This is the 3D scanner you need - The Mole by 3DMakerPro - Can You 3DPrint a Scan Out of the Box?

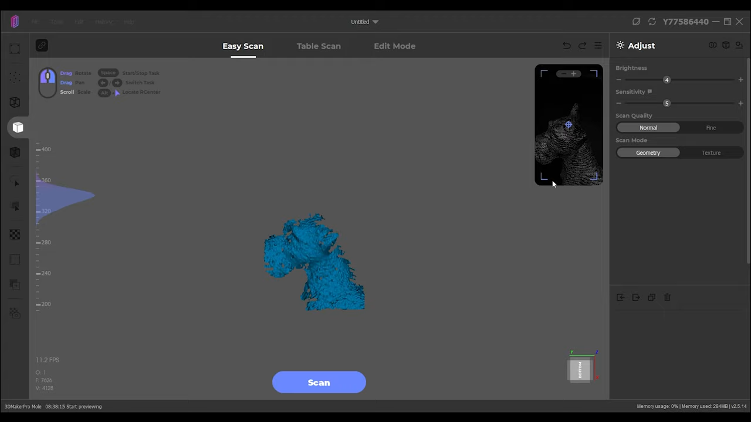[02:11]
And here we can see, we've got our scanner showing the footage from the scanner. We can see our little doggo rotating and spinning over here. We need to find a good spot.
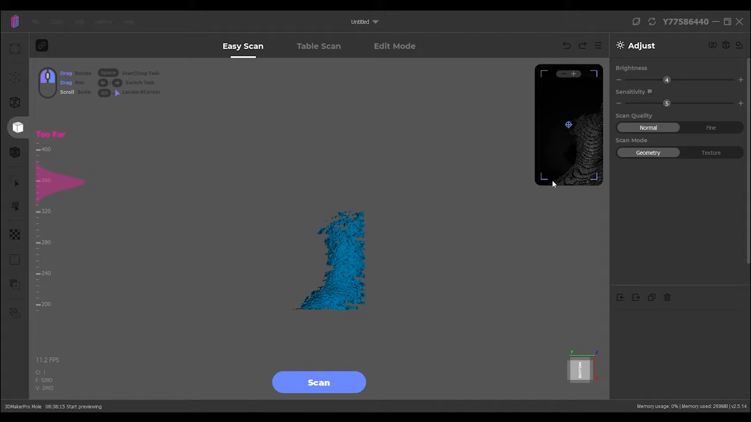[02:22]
As you can see over on the left, it shows if you're too far or if you're too close. So you've got to get that sweet spot. Now, because of the shape of him, he's a bit long-ish. We need to be a bit dynamic and move in and out a little, but it's fine.
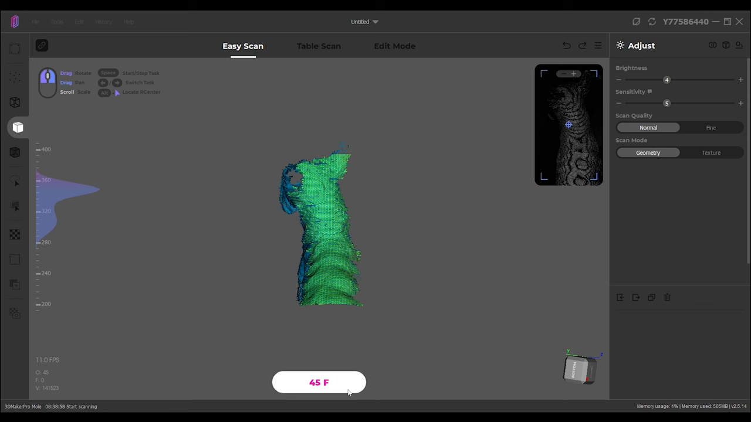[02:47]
I'm just going to gently move it just to make sure that, like I said, it's it's staying on him while it gets the kind of first pass, as it were.
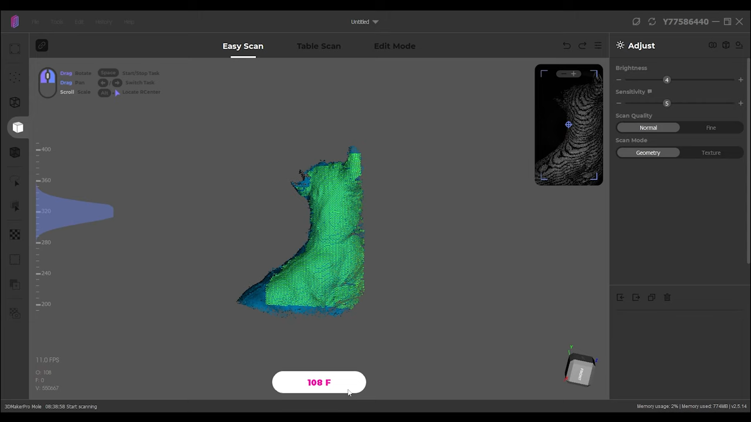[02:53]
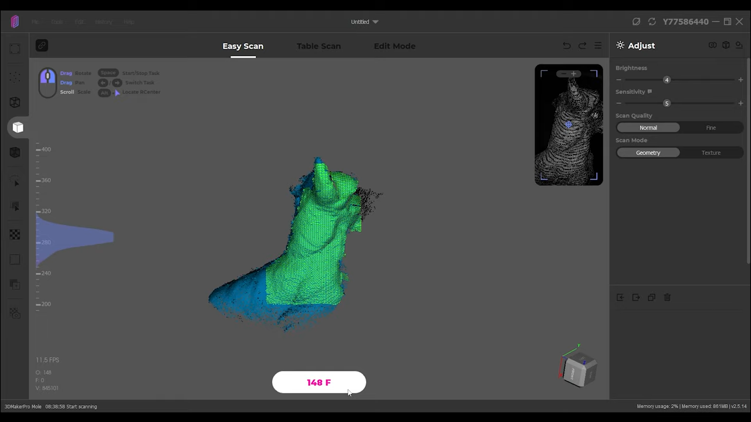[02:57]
Okay. So that's getting his face. This is kind of like the the scan for the top down element. So I'm just now going to raise up above him because I want to get the top of his head in. Don't want to move too quickly because we don't want this to lose its tracking.
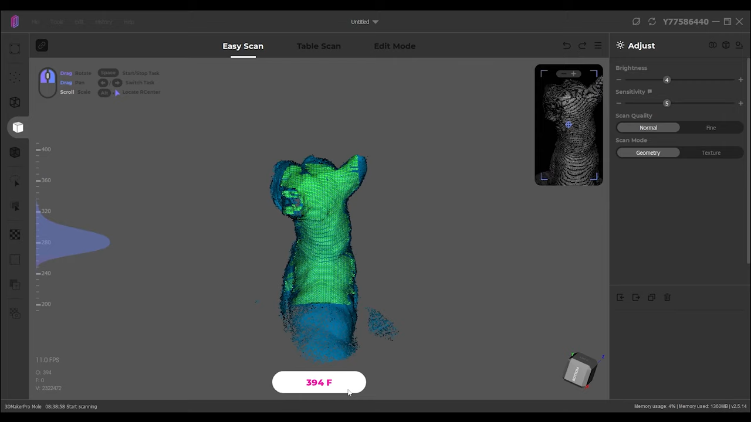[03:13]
But to be fair, this is pretty good at keeping it. It's not it's not bad at all.
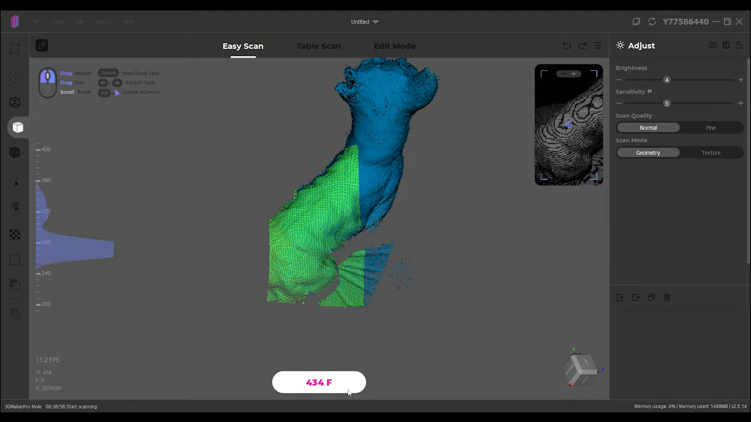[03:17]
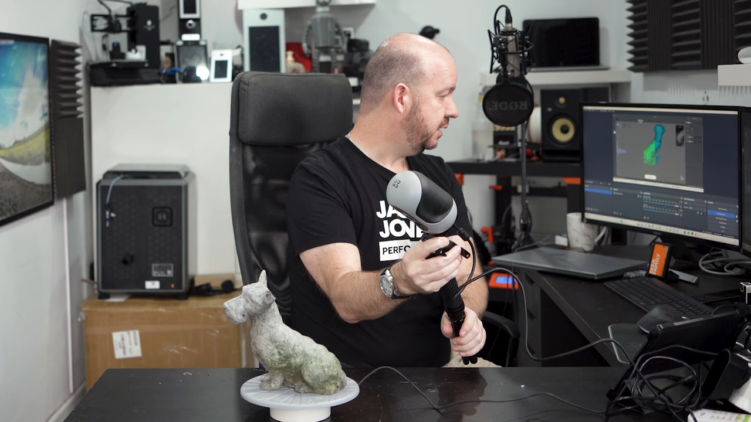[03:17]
So I'm just going to get a bit of his side in there.
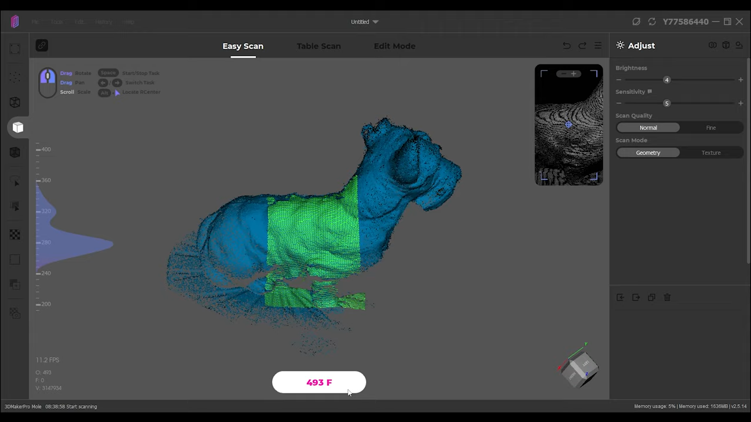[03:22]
As I say, this one is all about the details looking down on him.
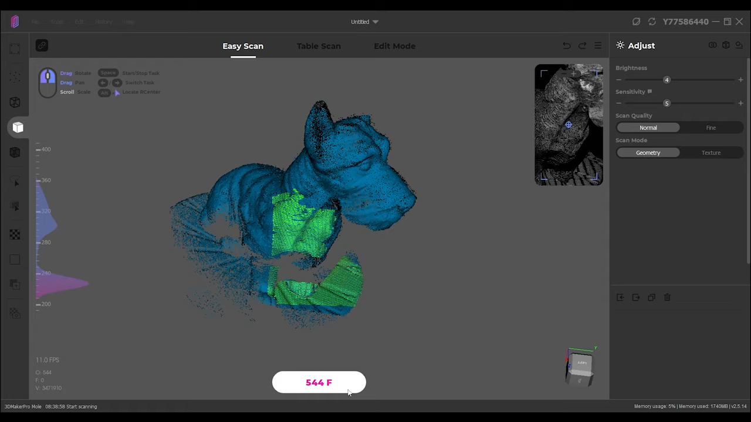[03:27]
And something I do like to do is get in as much of the base as possible into each of the scans, because it's quite easy to remove and fix that.
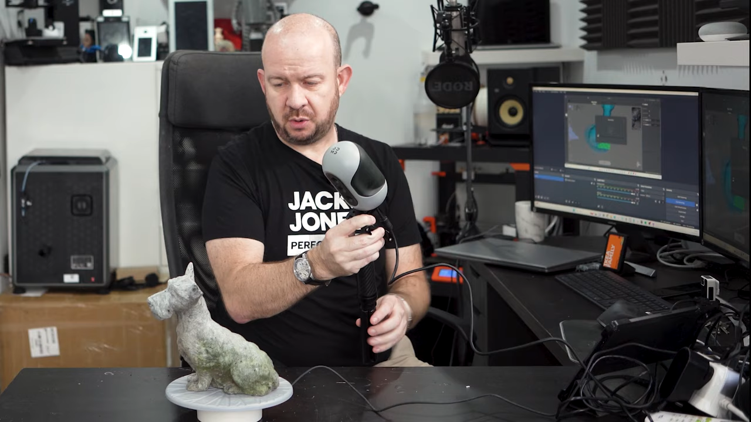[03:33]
What we're going to do is scan more than once, and it's then going to try and join those scans together to create one model. And it needs reference points from both parts. So the base is a really good way of getting consistent reference points.
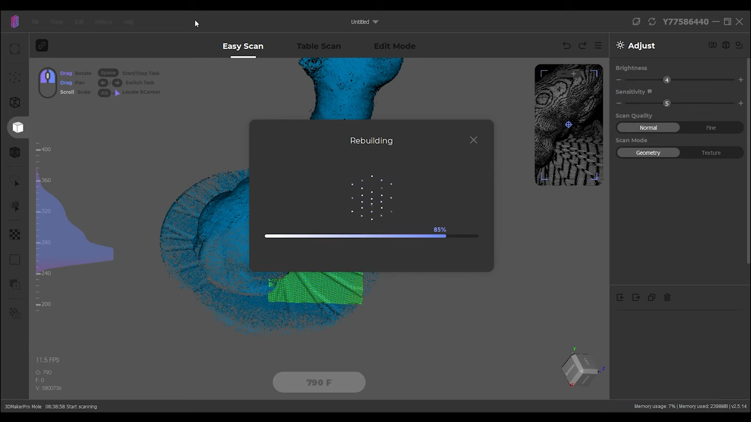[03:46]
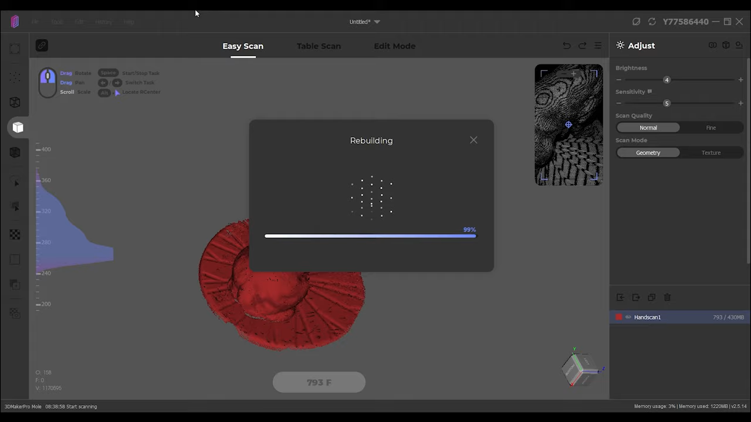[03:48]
So that is now building our first scan. So as we can see, the top is pretty good.
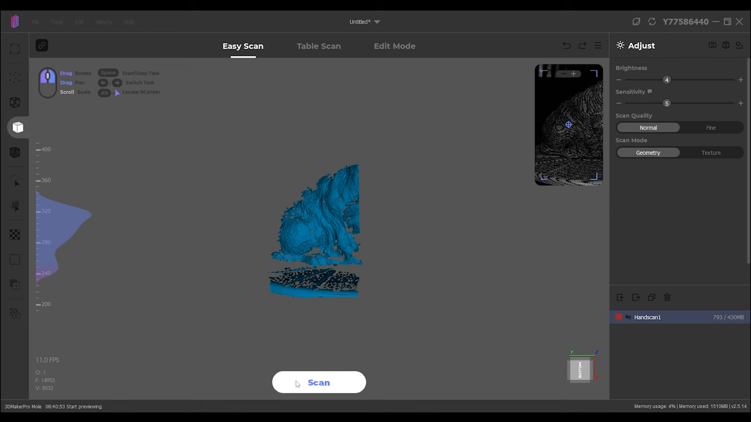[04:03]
And now this time, I'm going to get all the undersides.
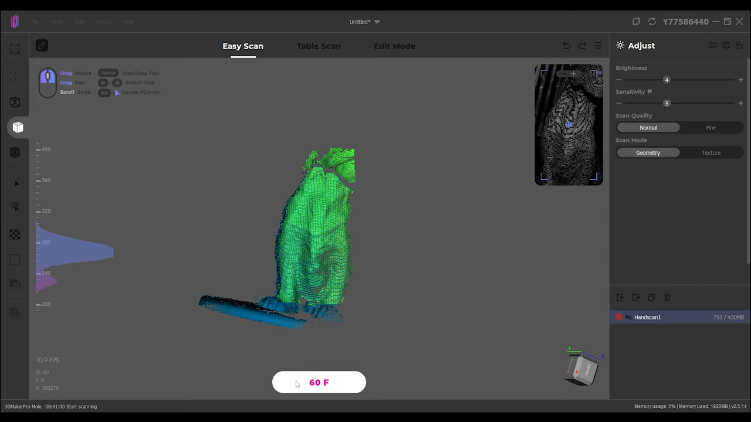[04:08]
I want to try and get underneath his head, under his chin, if I can.
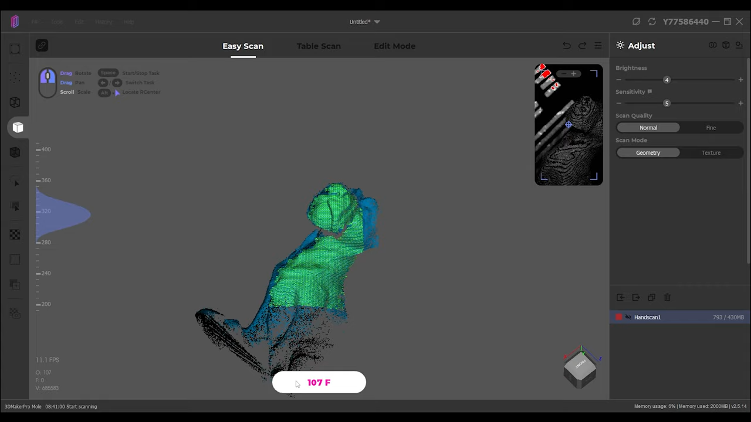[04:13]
It's quite difficult to get under there.
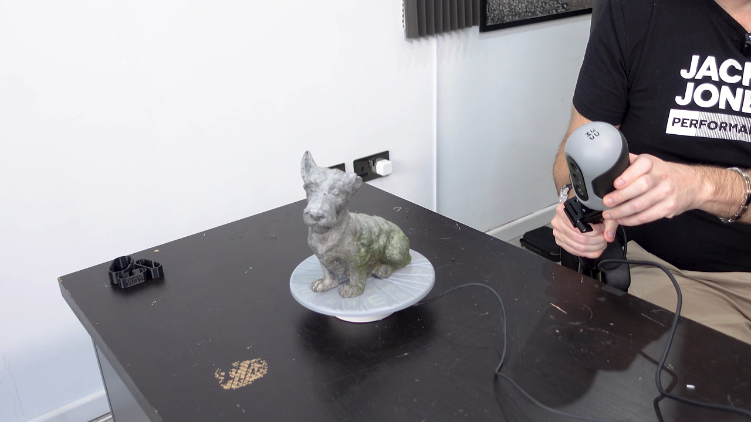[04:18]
Make sure we don't move too fast. Get some of that base in.
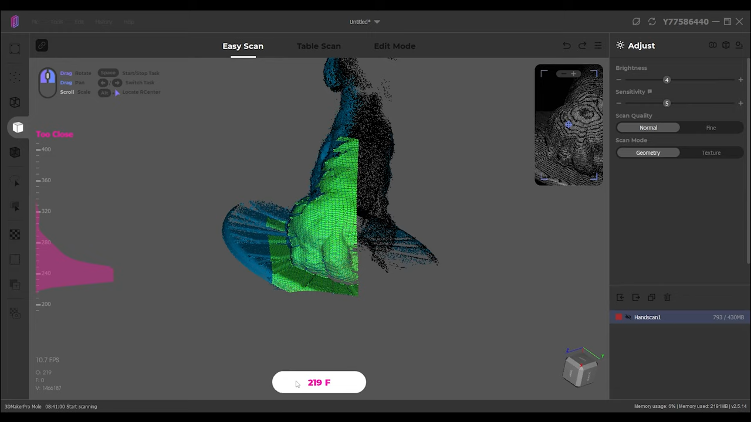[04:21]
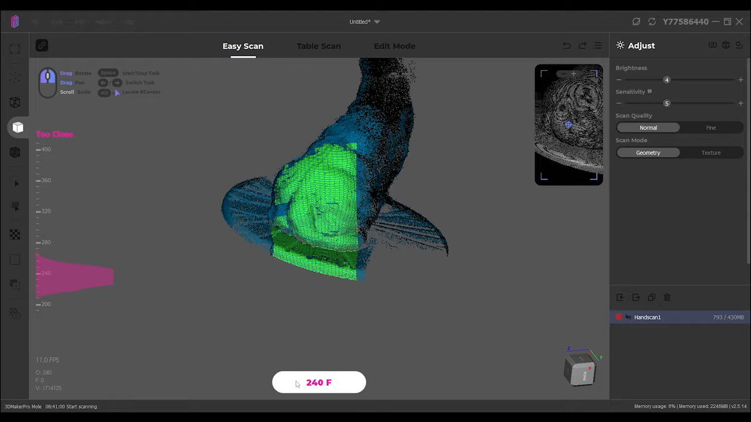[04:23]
Get all the back. Make sure we're nice and low for this pass here, so that we get all that sort of underside and the midriff.
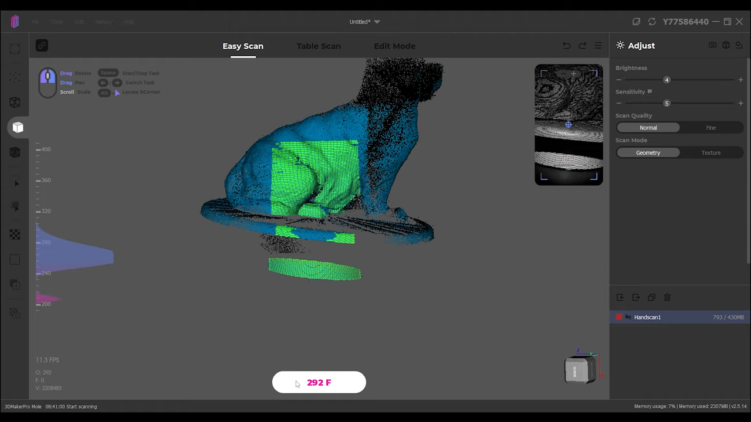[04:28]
Make sure we've lost tracking.
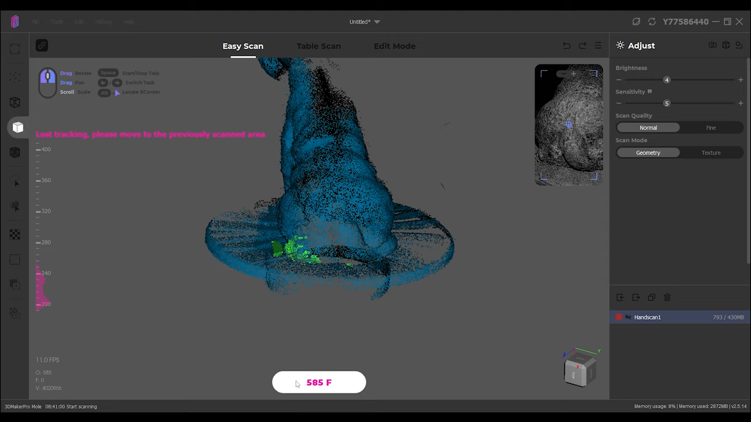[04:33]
We've got, there we go, we've got it back again. Right, and I'm just going to come up here, and I'm going to make sure I've got in some of the head.
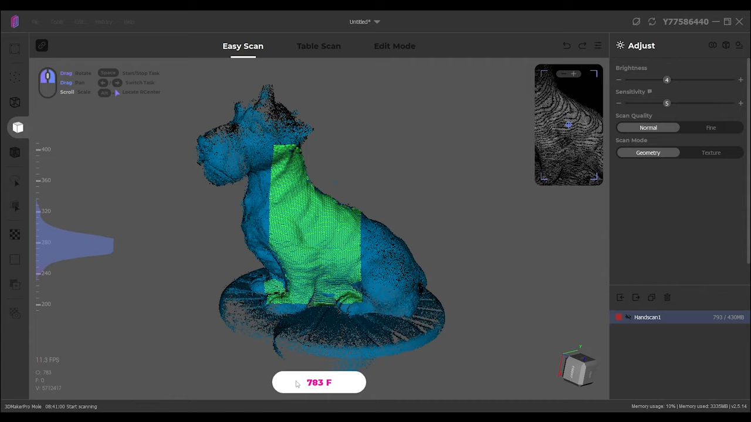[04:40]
Right, let's see how we get on with that. So I'm going to stop that.
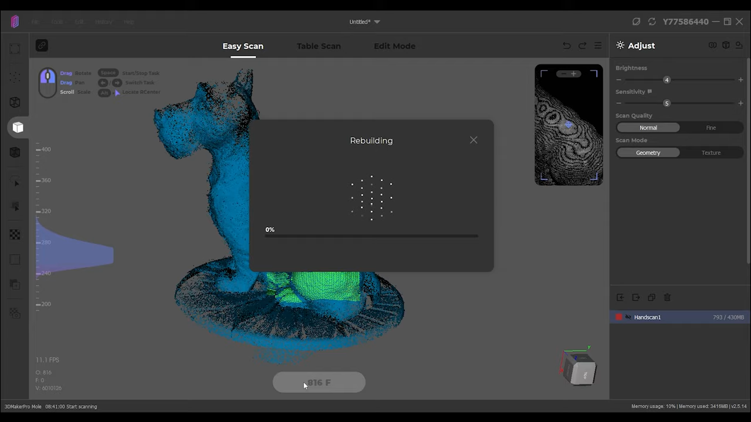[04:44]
Okay, so that's two scans, and they seem like they went pretty well. What have we ended up with?